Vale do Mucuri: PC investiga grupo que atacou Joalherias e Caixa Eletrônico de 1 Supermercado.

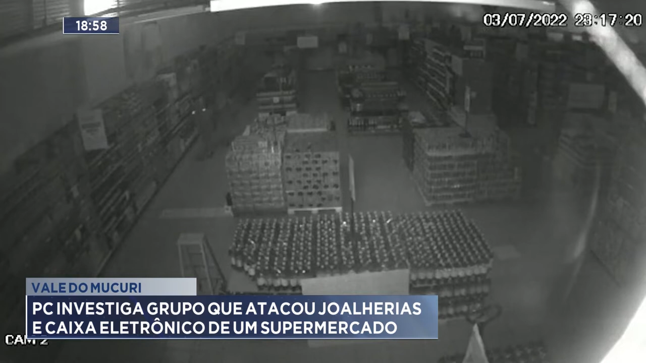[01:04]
bem como furar os caixas eletrônicos Câmeras de segurança do supermercado gravaram imagens que mostram os três suspeitos caminhando pelo depósito em direção ao caixa eletrônico Eles arrombaram os fundos da loja onde existe um terreno Em